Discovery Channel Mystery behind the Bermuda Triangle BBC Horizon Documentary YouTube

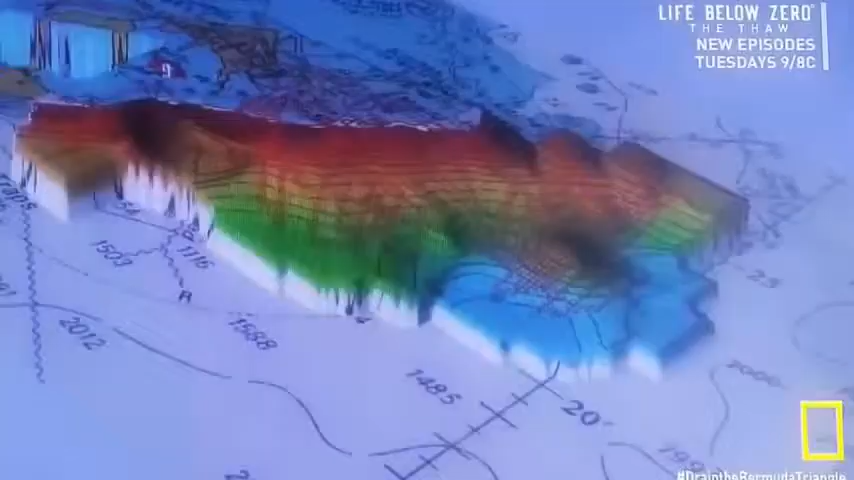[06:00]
The data reveal an extraordinary underwater landscape around Bermuda,
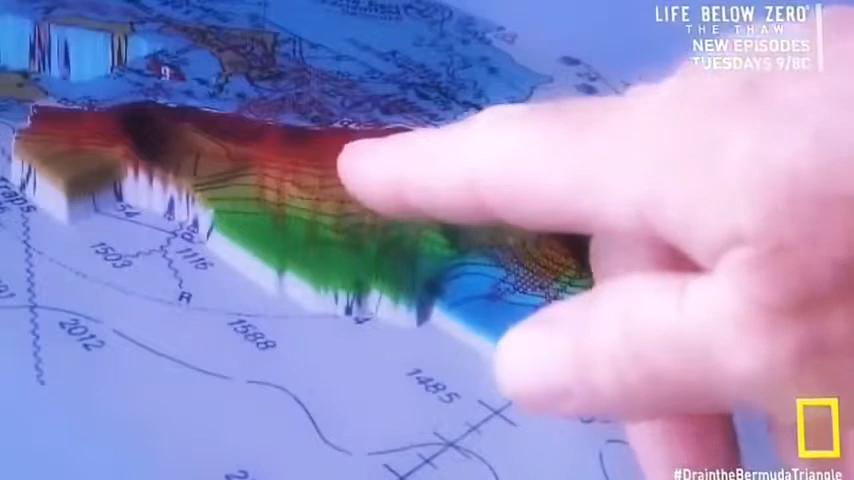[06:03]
including what appears to be a mountain edge.
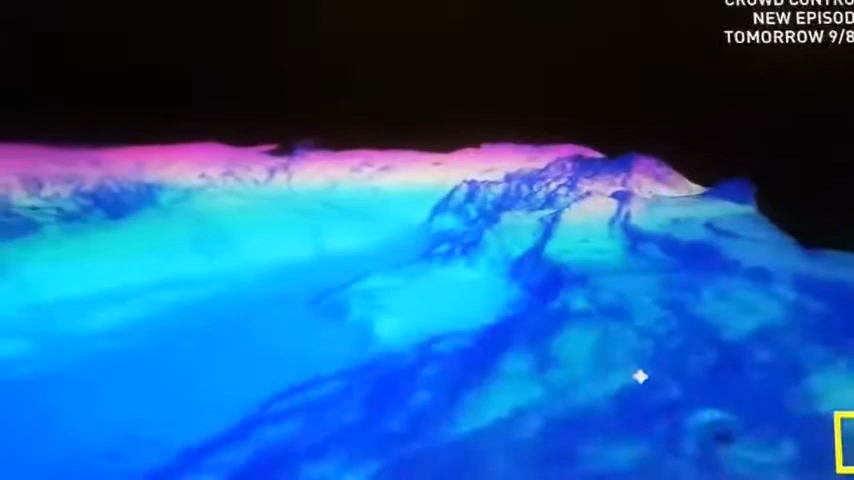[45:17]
In some of the valleys and rifts,